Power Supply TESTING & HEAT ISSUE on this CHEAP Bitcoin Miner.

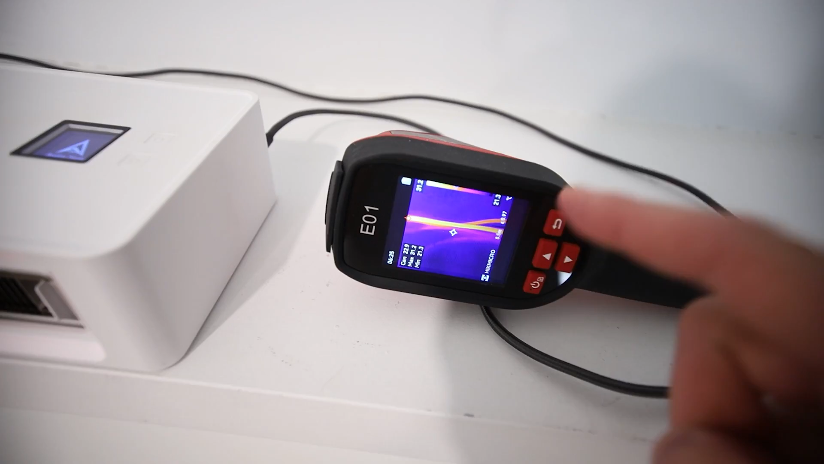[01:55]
I will do a thermal camera test later on in this video.
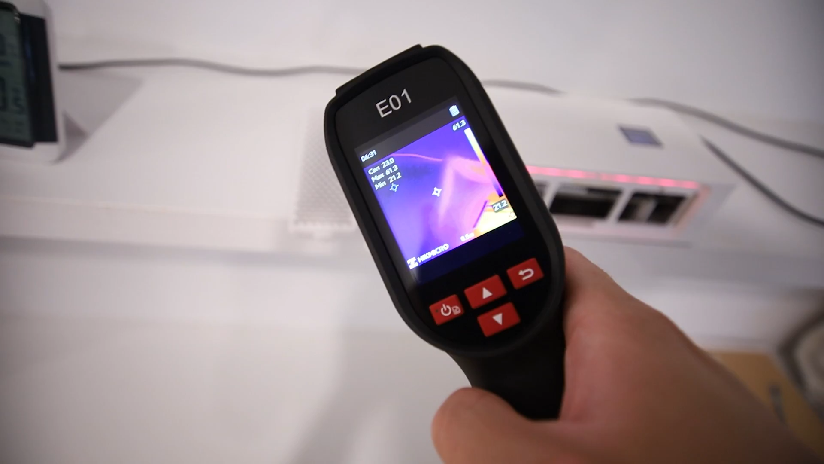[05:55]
So this Derekam one is, right now it's at 74, okay, 74 degrees Celsius at the hot point here. So about over 150, 160 Fahrenheit. Now, I know power supplies and power bricks, I've just been reading online a lot of other experience from other people, that power bricks can apparently run under 80 degrees or 85 degrees Celsius. Don't quote me on that, but this is quite hot for a power adapter here, in my opinion. So this is really hot to touch.
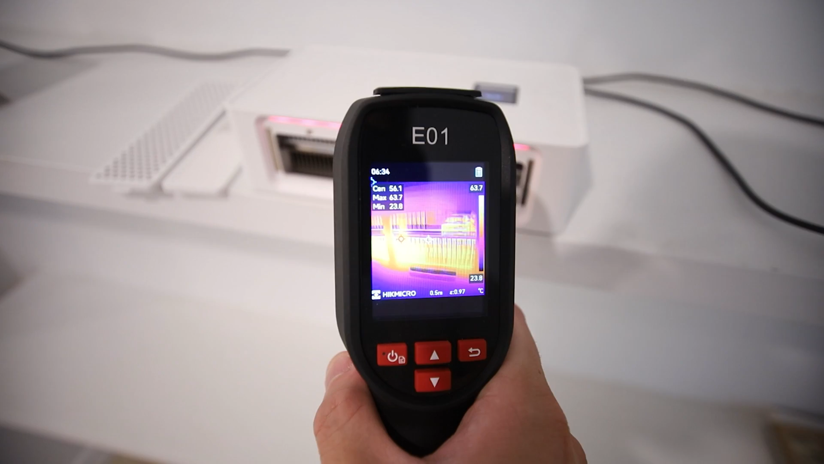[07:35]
On screen: spot 56.1°C, max 63.7°C, min 23.8°C, scale top 63.7°C, scale bottom 23.8°C
So I would love to have this much cooler. But looking at the thermals of this thing, okay.
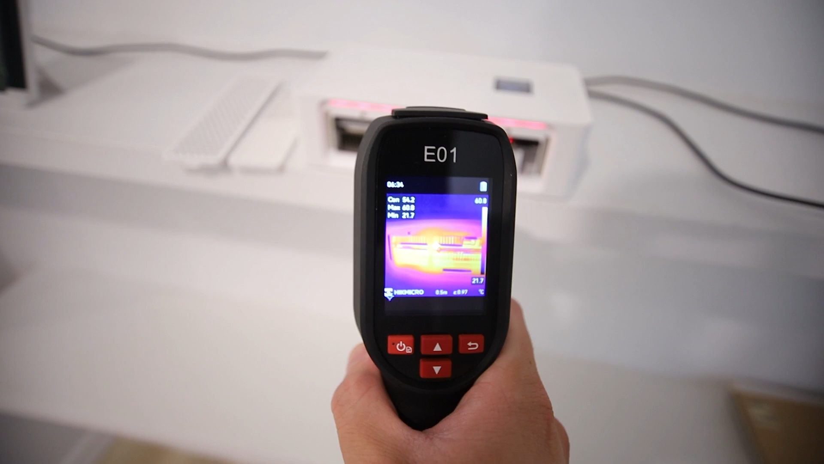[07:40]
So center of it right now, I'm looking at just the heat sink part of it.
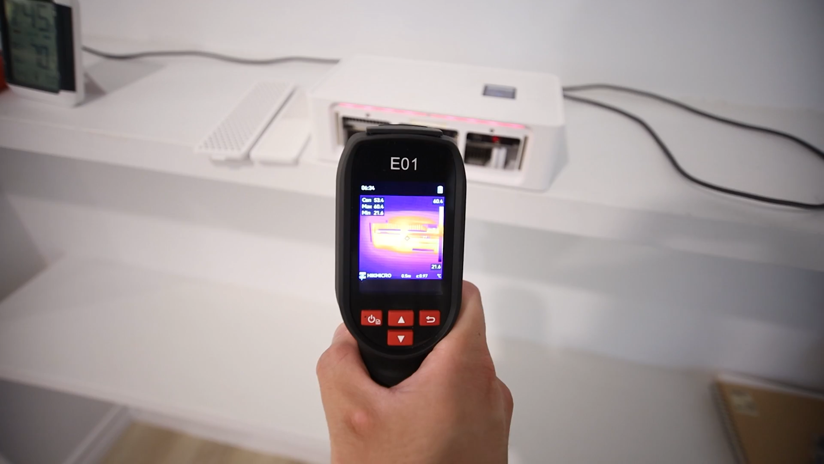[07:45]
You know, the hottest temperature seems like to be 60 degrees Celsius in the middle there.
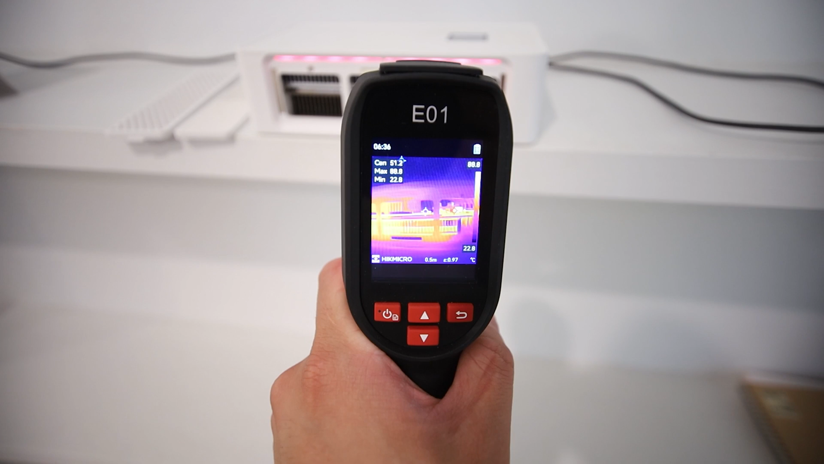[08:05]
88 to 90 degrees Celsius on that MOSFET there, okay.
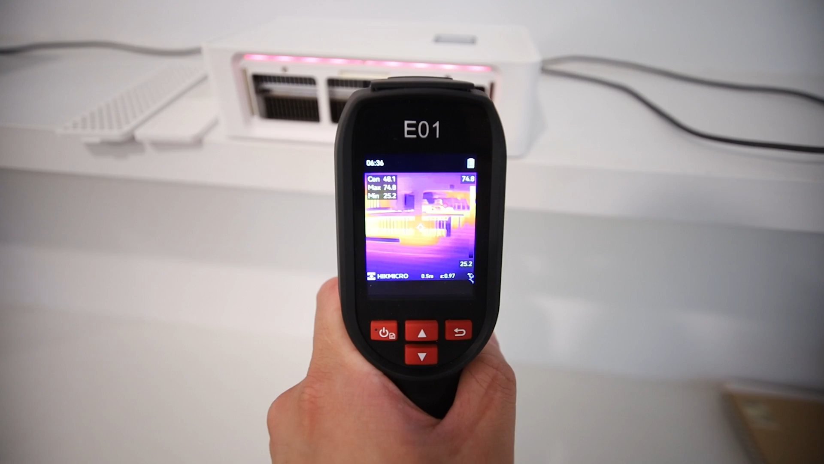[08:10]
And I'm going to try to zoom in for you guys here, but it's, it's hot.
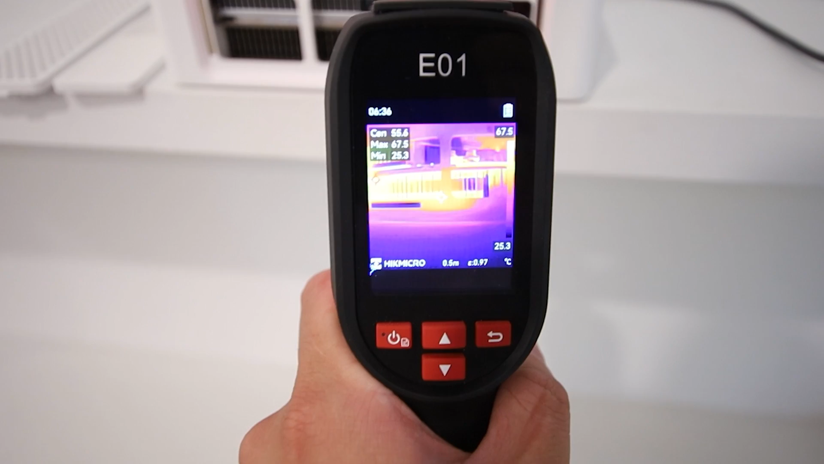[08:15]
On screen: spot 56.6°C, max 67.5°C, min 25.3°C, scale top 67.5°C, scale bottom 25.3°C
So I'm thinking of adding a, like a 92 degrees Celsius now.
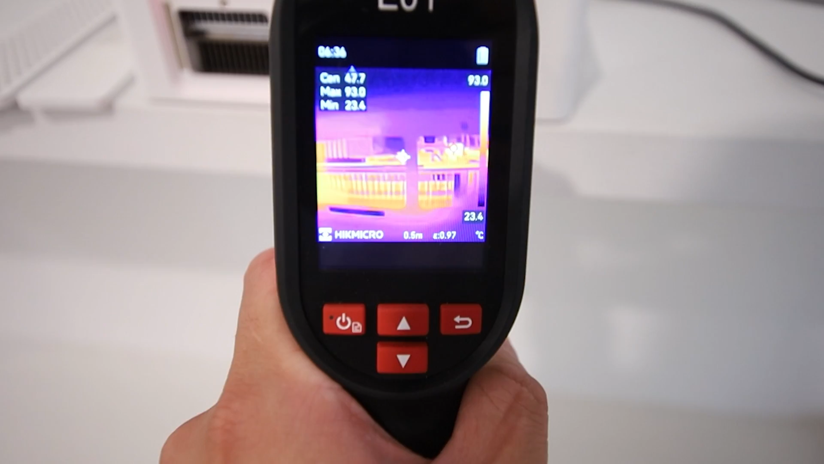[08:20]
I'm thinking of adding a, like a copper mod on top of it, similar to what we did with the Ice River KS-0 Pros, as those MOSFETs were getting pretty hot.
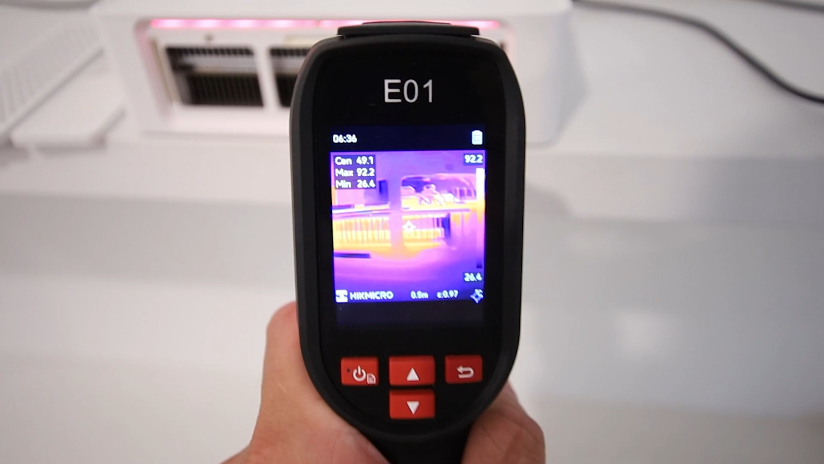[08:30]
But here we have a 91 to 92 degrees Celsius on that part right there, okay. So yeah,
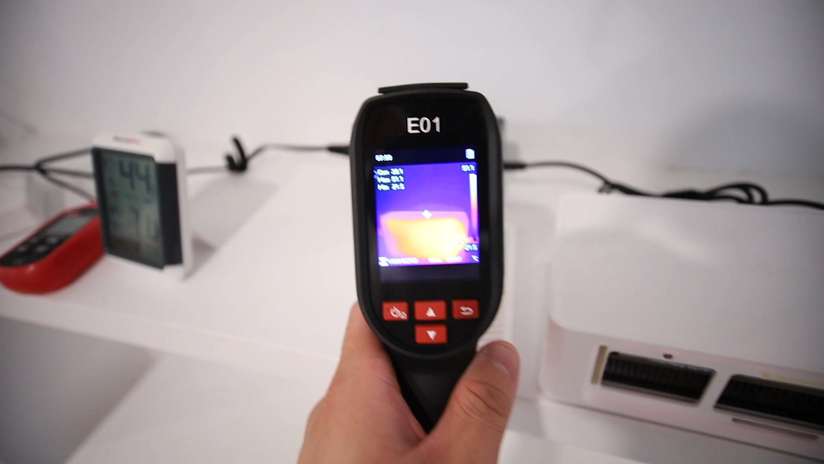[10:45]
it says 51 degrees Celsius, uh, at the hot point. Okay.
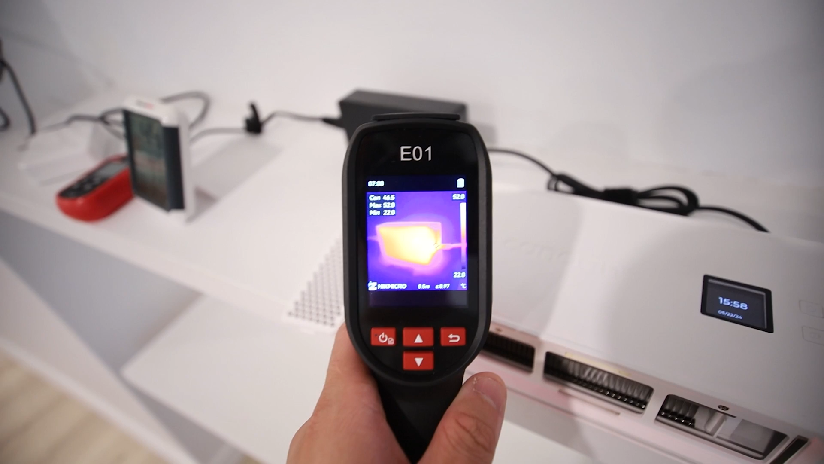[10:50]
The hot point is pretty much at the end there. Okay. Yeah.
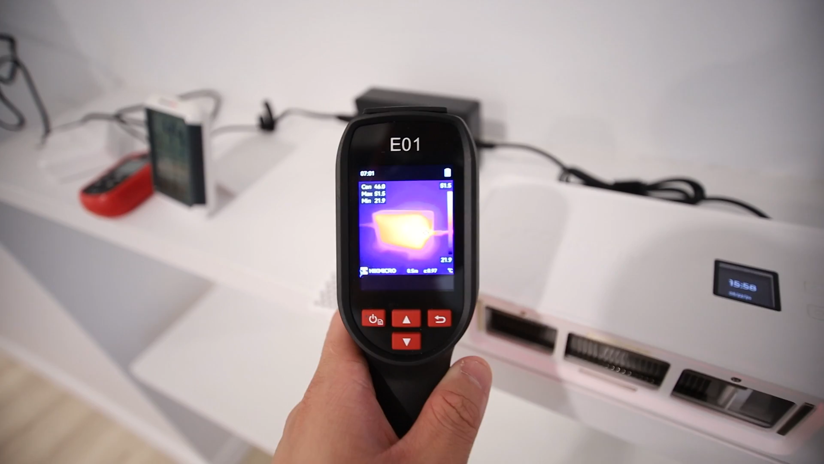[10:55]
51, 52 degrees Celsius. So that was just from an hour runtime. Obviously it's going to be dependent on your environment.